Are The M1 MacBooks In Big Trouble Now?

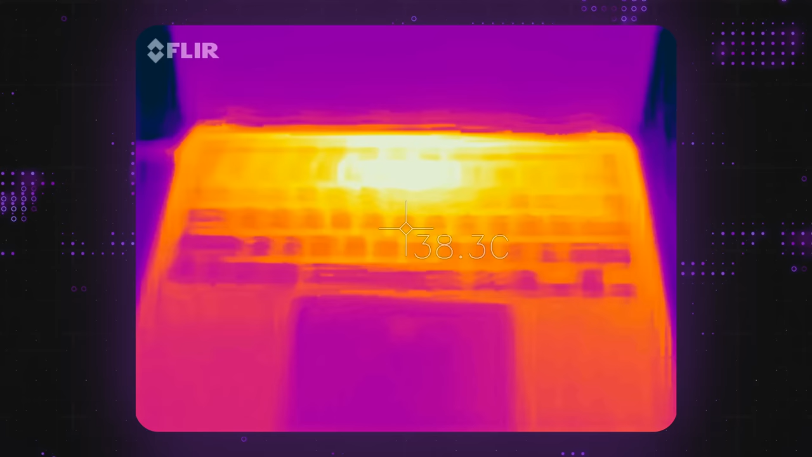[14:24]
On screen: spot 38.3°C
As you can see in these thermal readings, the battery is located at the complete opposite end of the chassis, away from the concentration of heat.